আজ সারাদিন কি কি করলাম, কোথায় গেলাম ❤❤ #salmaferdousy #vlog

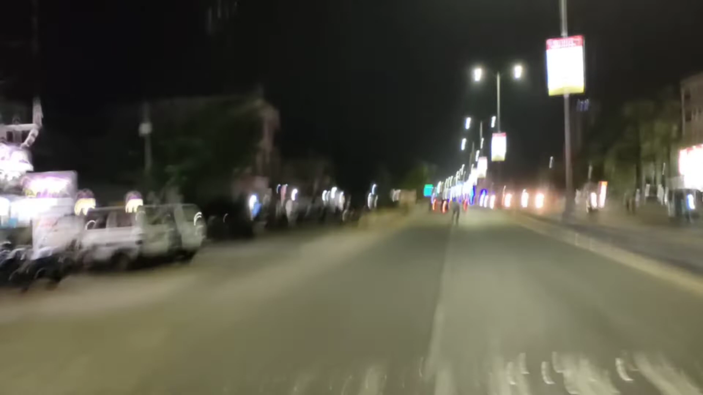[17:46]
রাস্তায় মানে এই হাইওয়ের উপরে রাত্রেবেলায় মানে সিরিয়াসলি খুব ভালো লাগে। তো অলরেডি 9টা বেজে গেছে, প্রায় 9টা বাজতে যাচ্ছে,